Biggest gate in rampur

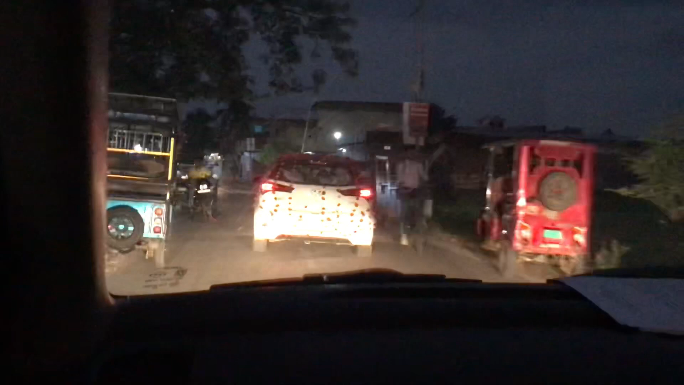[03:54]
आए हाय दूल्हा की गाड़ी जा रही है, ओए ये जा रही है दूल्हा की गाड़ी, आज तो दूल्हा फुल मजे लेगा,
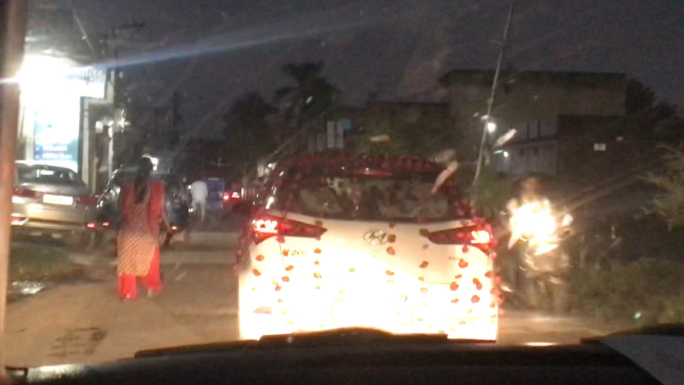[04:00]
आज तो दूल्हा चिकन कोरमा बिरयानी सब कुछ सूतेगा, ये देखो जा रही है दूल्हा की गाड़ी।
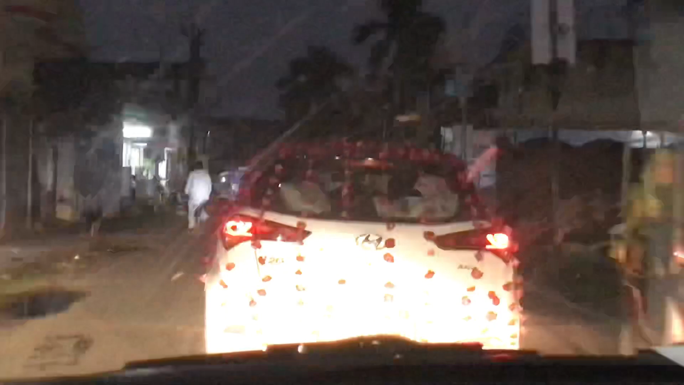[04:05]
तो जो है रामपुर की गलियों में रात का कुछ ऐसा नजारा है,
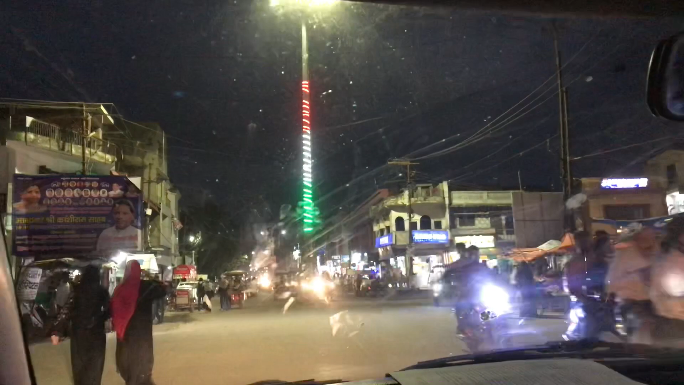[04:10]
लाइट ही लाइट है, और सामने देख सकते हो हमारे प्यारे भारत का झंडा भी लग रहा है, और ये देखो पब्लिक जा रही है रात में ही,
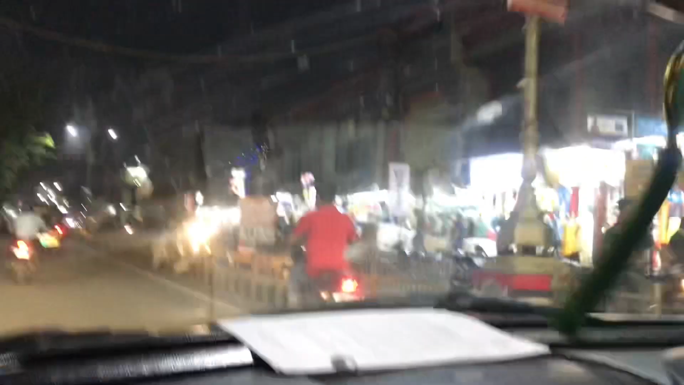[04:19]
तो रामपुर के शहरिये बड़ी शॉपिंग करते हैं बहुत ज्यादा, देखो लोंडा हो।
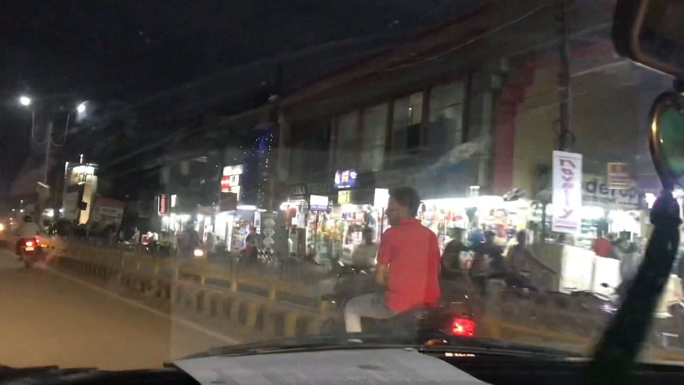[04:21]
ये है रामपुर की सुपर मार्केट, यही तो है सुपर मार्केट रामपुर की।
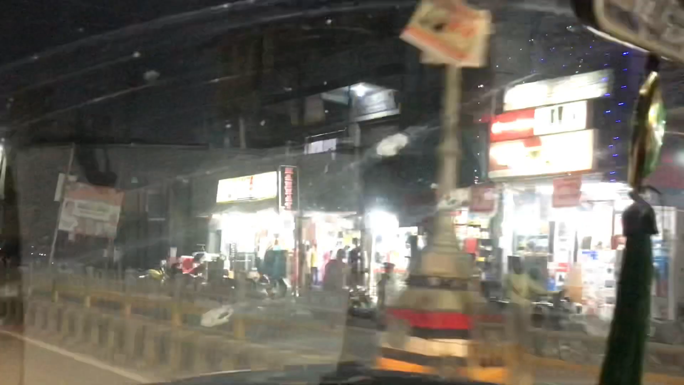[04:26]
तो यार अब जो है रामपुर से घर पहुंच चुके हैं,